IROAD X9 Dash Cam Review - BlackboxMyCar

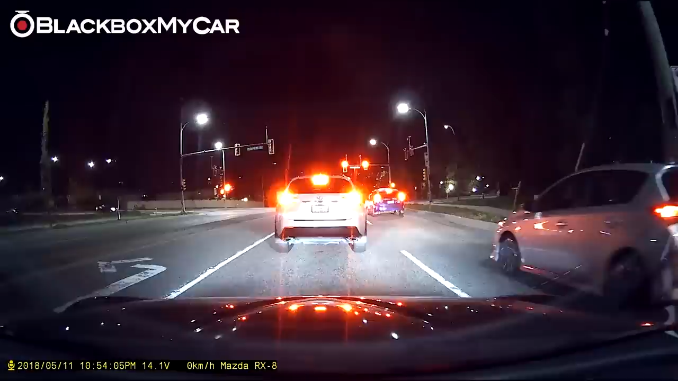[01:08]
They both record in full HD 1080p at 30 frames per second and have a sophisticated night mode where the dashcam will sense that it is dark and automatically turn up the brightness of the video recording.
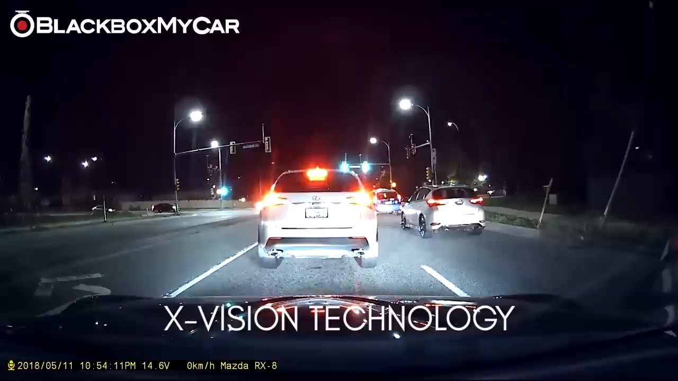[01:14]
The sensor embedded in the front and rear are found in
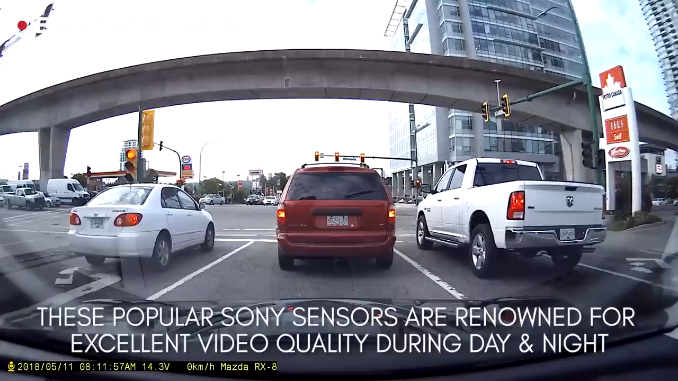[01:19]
many leading dashcam models which received widespread praise for both their
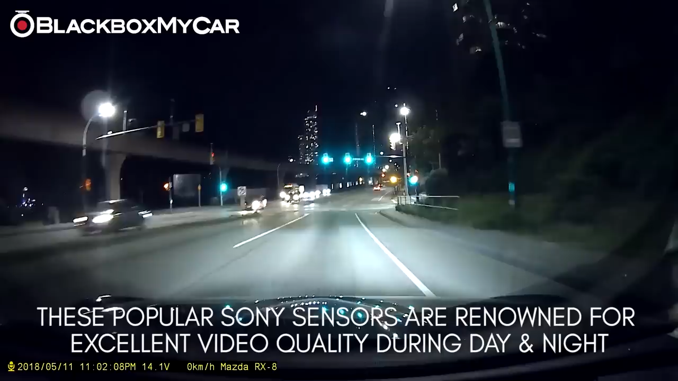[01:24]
video recording capabilities and fantastic nighttime performance. It is also worth noting that the X9 boasts a 150 degree front viewing angle and a rear viewing angle of 145 degrees beating many other dashcams in this category.
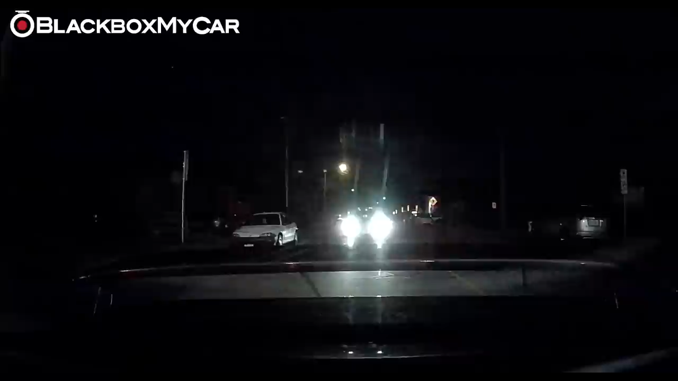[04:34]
The amount of contrast between colors during playback is outstanding.